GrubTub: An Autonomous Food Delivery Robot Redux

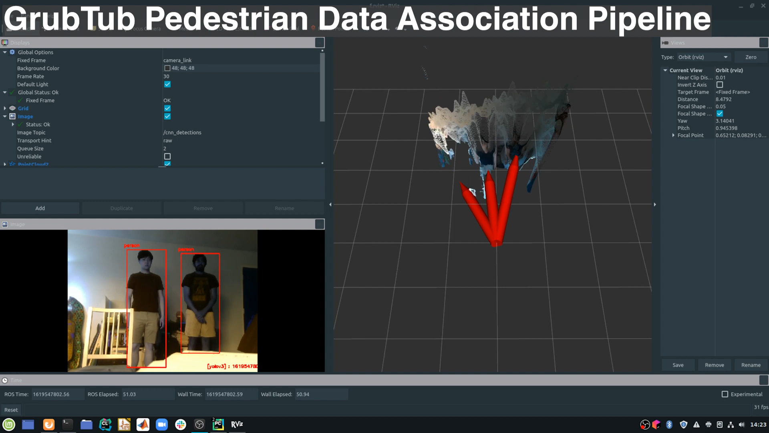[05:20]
we use a Kalman filter in order to estimate the detected pedestrian's position and velocity. Now, from there,
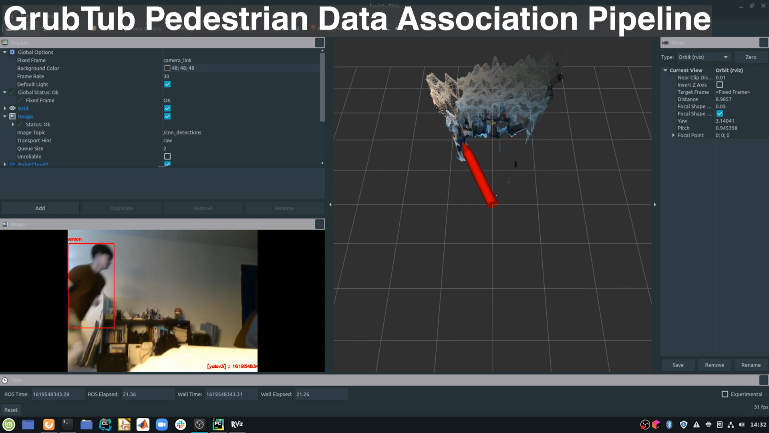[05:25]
we can actually associate tracked pedestrians with these detections in order to robustly know the people around GrubTub at any point in time.